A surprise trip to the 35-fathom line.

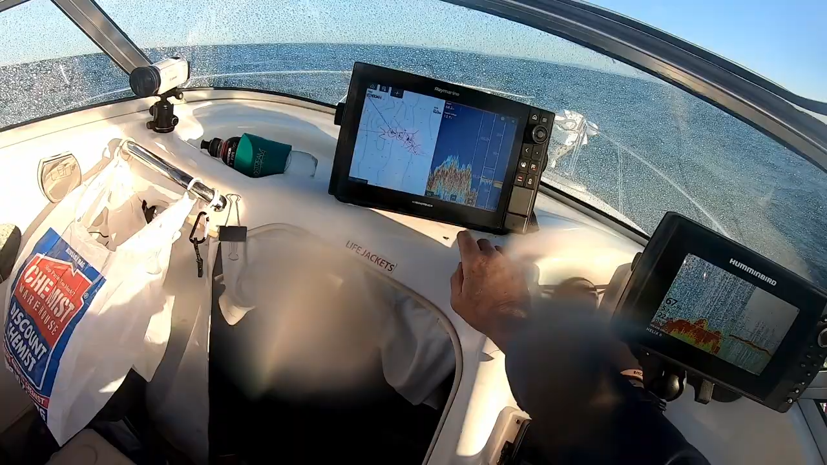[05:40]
As you can see, there's lots and lots of pinnacles down there. Some of them big, some of them small, but the whole area just seems to be covered in them. I'm not going to give you the GPS marks for this spot because it's not my spot to give. The fellow gave it to me and it's up to him if he wants to make it public. No doubt many people will already know about it.
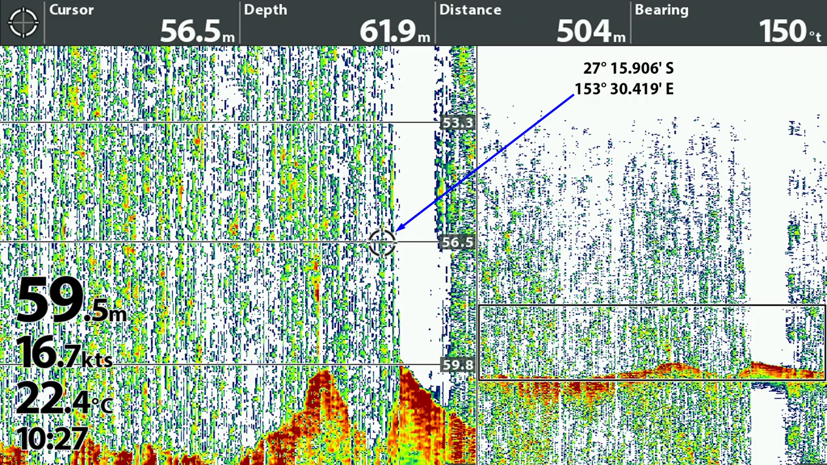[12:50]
On screen: water 22.4°C, speed 16.7 kn
But also as you can see I was having some electrical interference on the boat that day. And I couldn't tune out the garbage on the sounder. So that made it a little bit harder to see what was happening.